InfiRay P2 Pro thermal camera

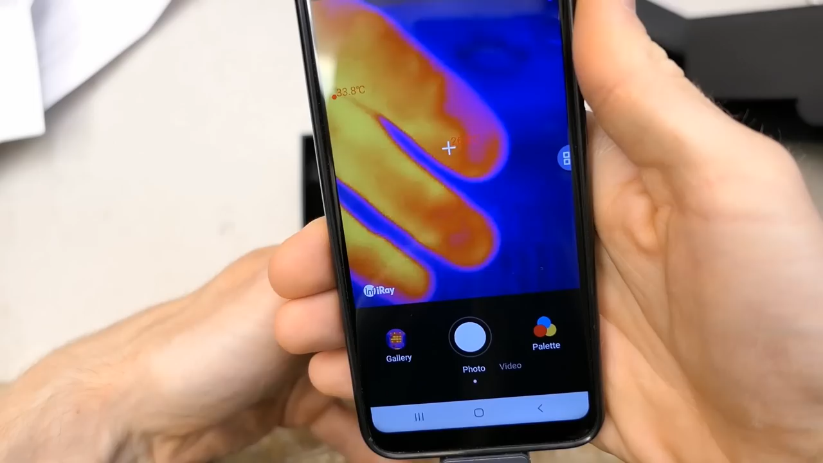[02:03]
It can be used both like this and like this.
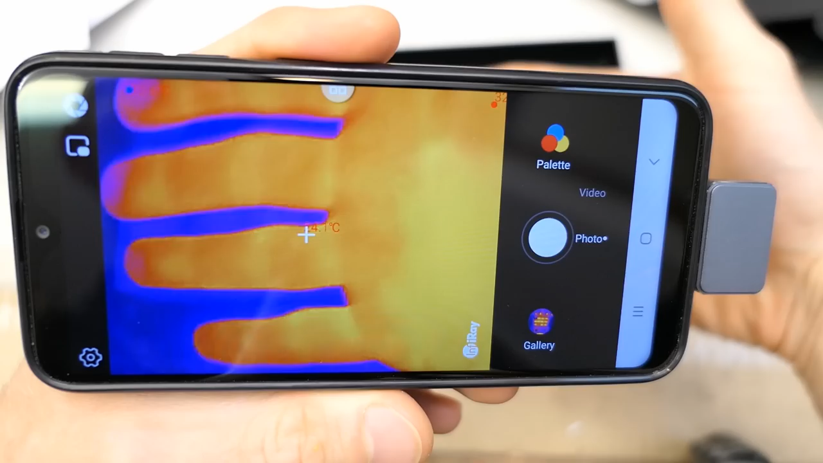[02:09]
It shows a hot spot and the coldest spot. And it also measures the temperature in the center.
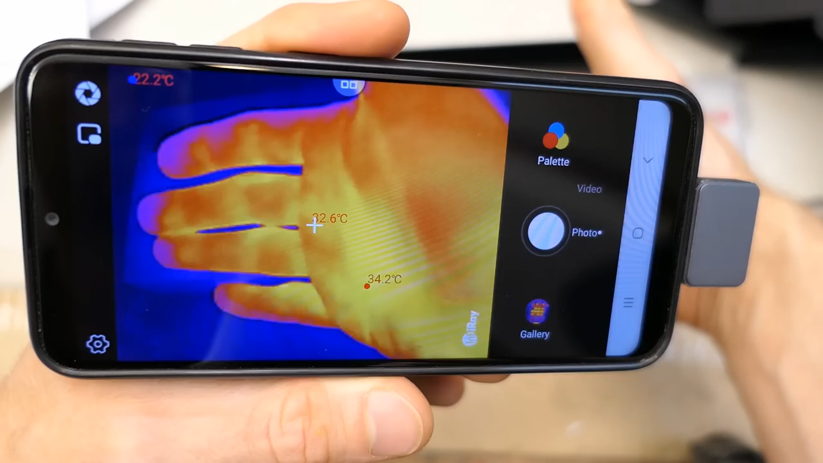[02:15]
On screen: max 34.2°C
So you can basically point and measure.
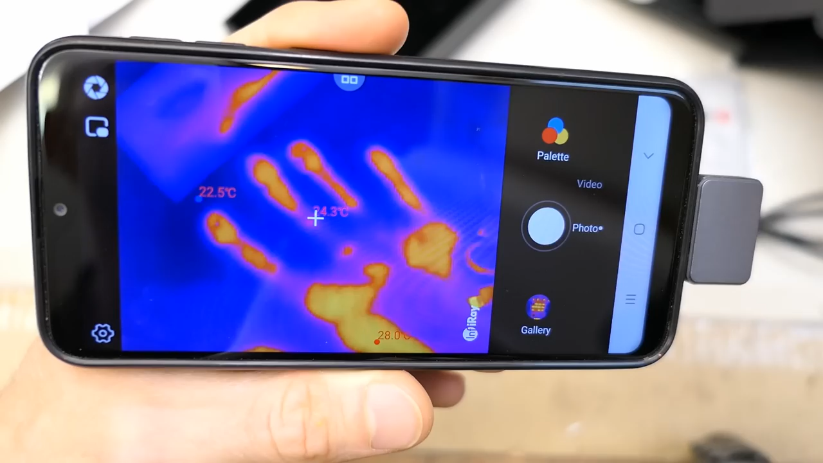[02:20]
On screen: max 28.0°C, min 22.5°C
Nice. You can choose the palette. This is black and white basically.
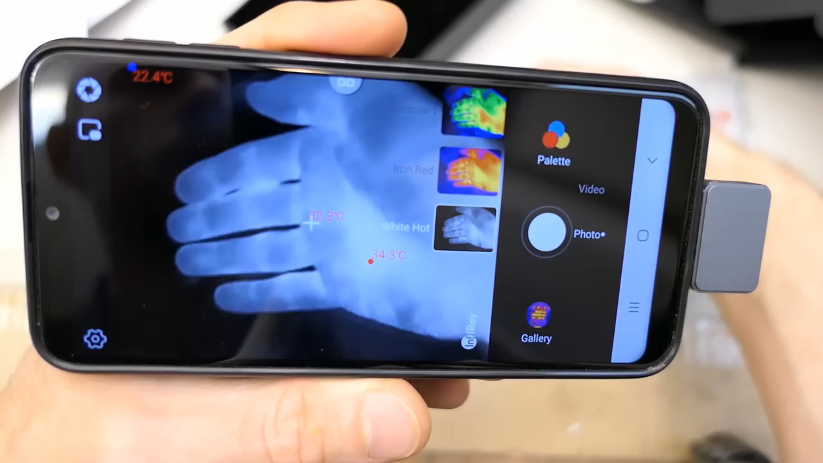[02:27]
The brighter, the hotter. Iron red.
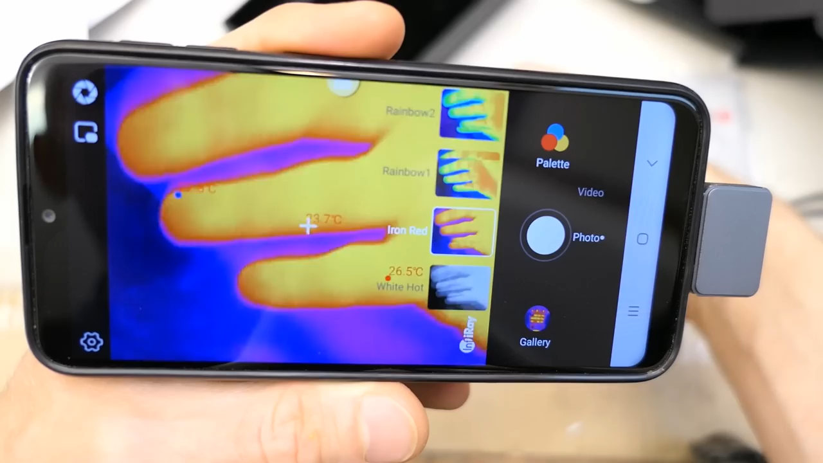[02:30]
On screen: max 26.5°C
This one seems to be the most familiar one for infrared cameras.
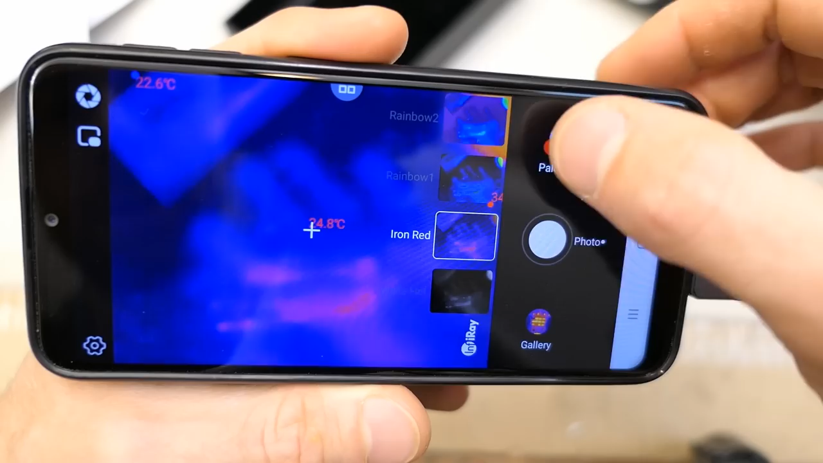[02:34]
This one contains some green, but it's sort of confusing whether the green or the red or the yellow is the hottest.
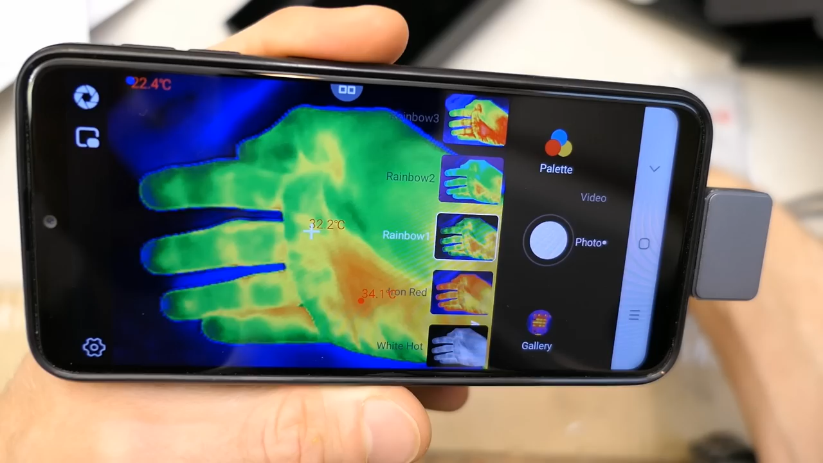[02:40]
On screen: spot 32.2°C, min 22.4°C
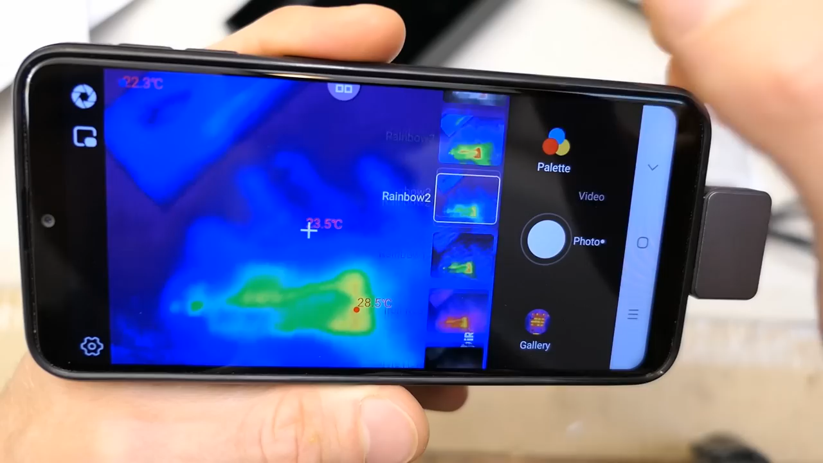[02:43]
On screen: spot 23.5°C, max 28.5°C
Another rainbow color. Even more rainbows.
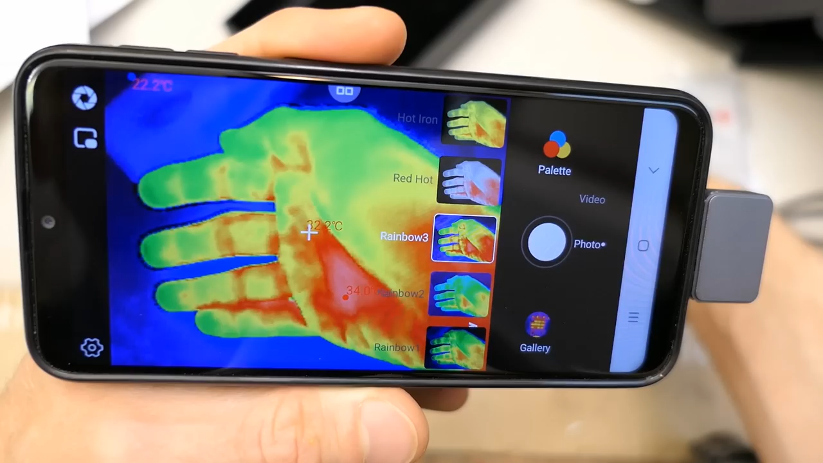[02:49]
Red hot. The hottest spot is basically red.
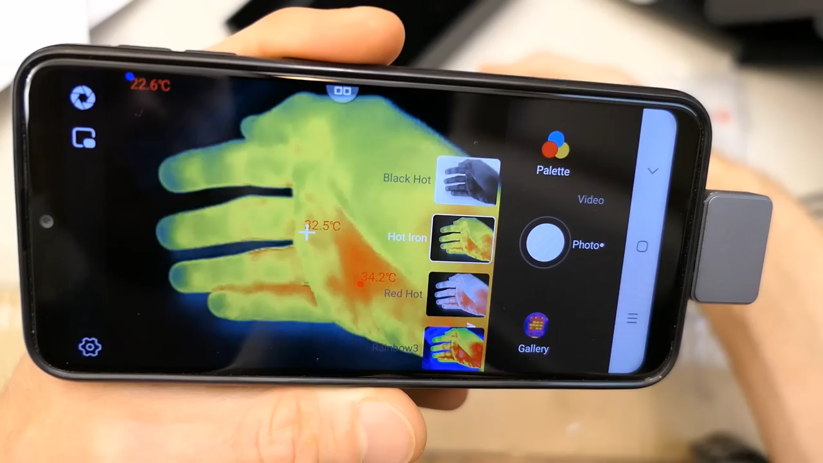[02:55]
On screen: max 34.2°C
Hot iron. And the black hot, black and white, the darker the hotter basically.
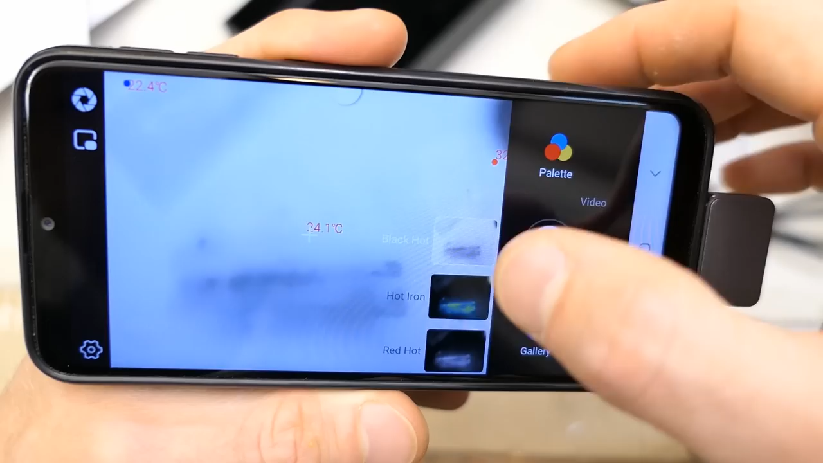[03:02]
On screen: spot 24.1°C
But I prefer this one because it's the most familiar.
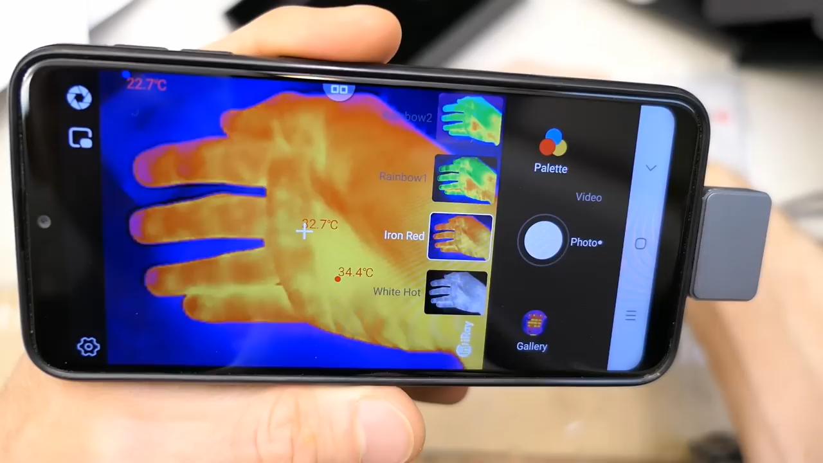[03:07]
On screen: max 34.4°C
The hottest areas are bright yellow and the coolest ones are dark blue or purple.
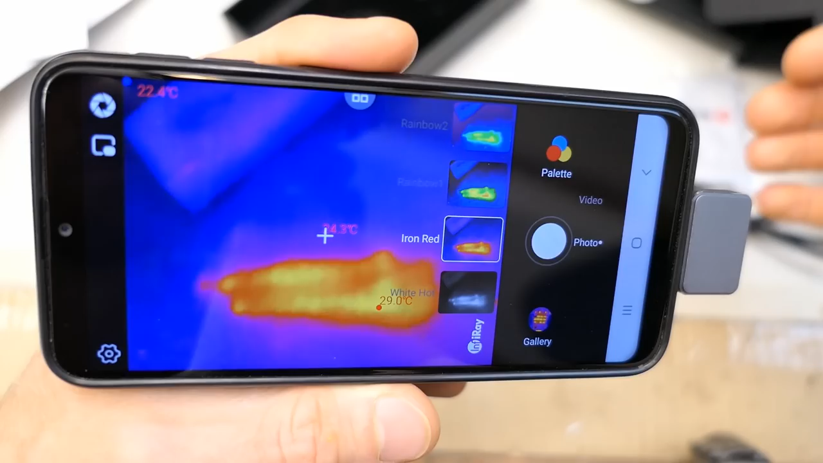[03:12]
And of course you can just view it on the display, or also you can take pictures. It made a picture and saved it.
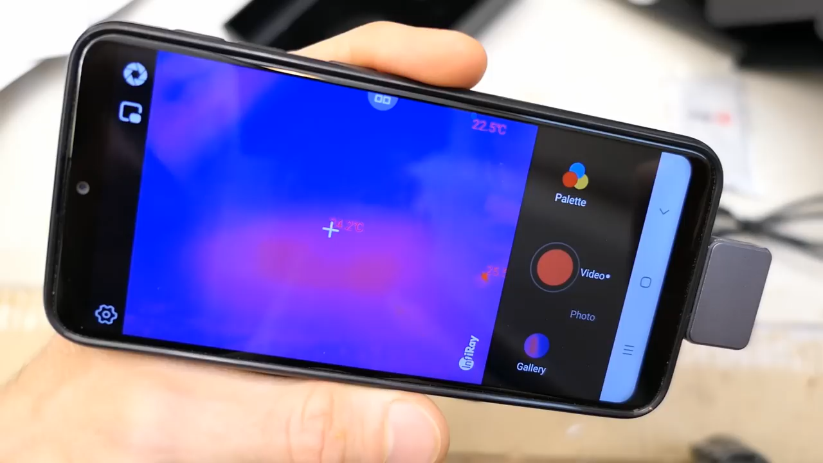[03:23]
Or you can take infrared videos and basically have it recorded in a video file. And now it's recording as a video, and you can stop it, and the video is saved.
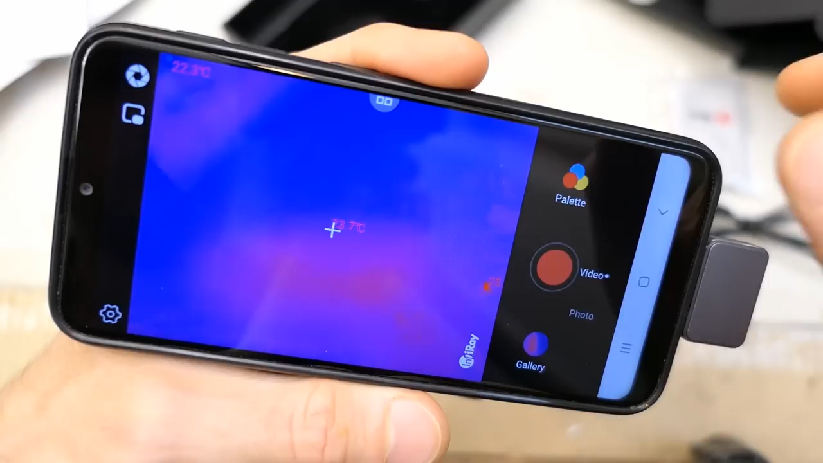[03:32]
You have the gallery, where you have the
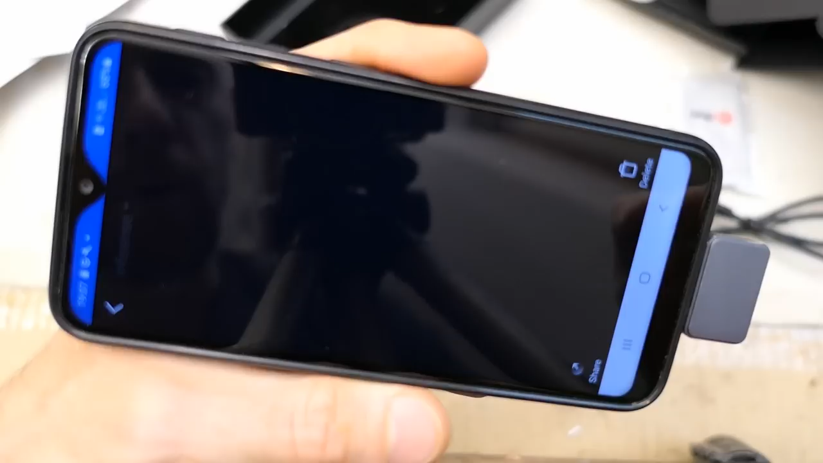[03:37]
thermal videos and pictures. Of course, I was already playing with this off camera.
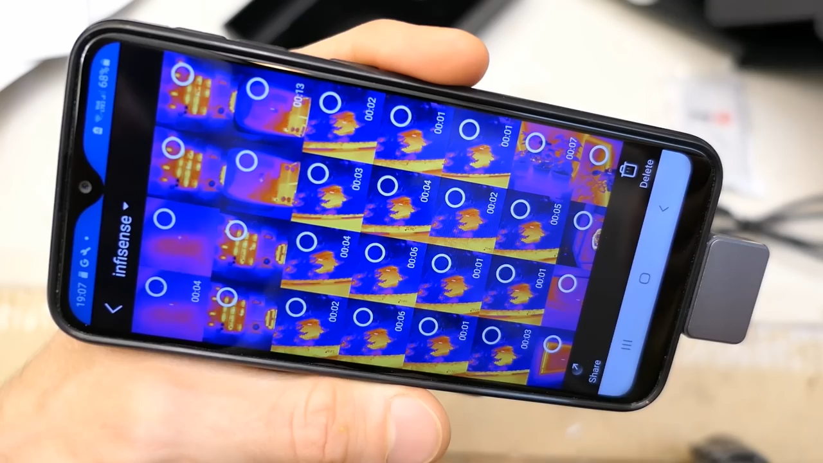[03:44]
I couldn't really resist, because it's really super cool. Here is a slider to probably change the sensitivity.